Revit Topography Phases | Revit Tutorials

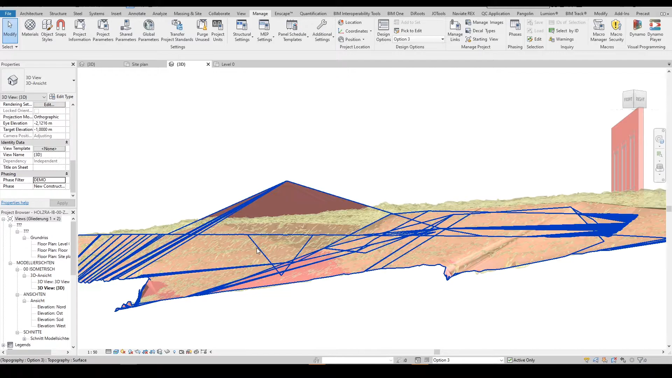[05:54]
excavated and what records extra soil
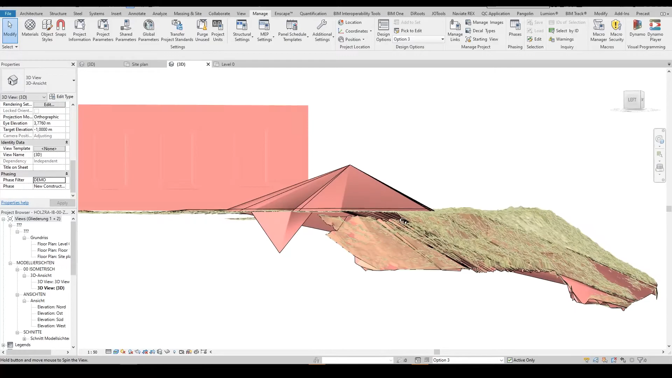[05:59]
if i go to the schedules and right click in new
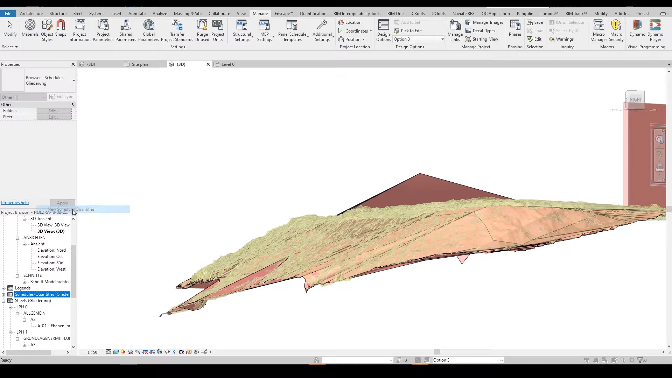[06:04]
schedules from topography i can actually get the new
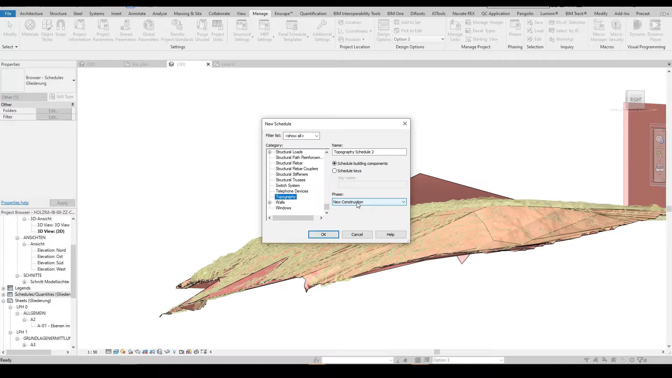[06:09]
construction topography or existing topography and even get the net net cut the project surface area projected area and net cut and fill so this is really important if you want to get quick estimates and even if your site is accurate like in our case is based on the you can see all the accuracy based on the point cloud you will really get very
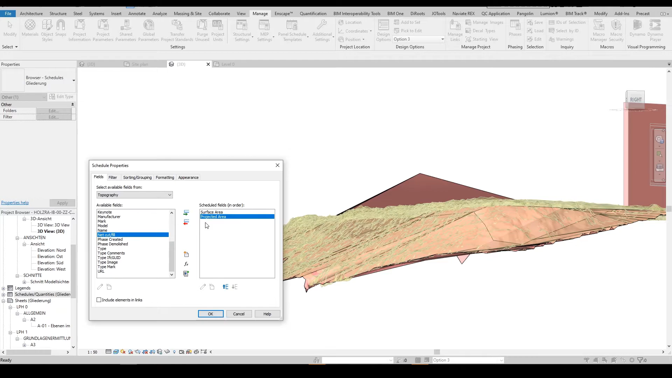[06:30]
accurate schedules you need to just add the labor and the cost please comment below if you ever extracted net cuts and fills from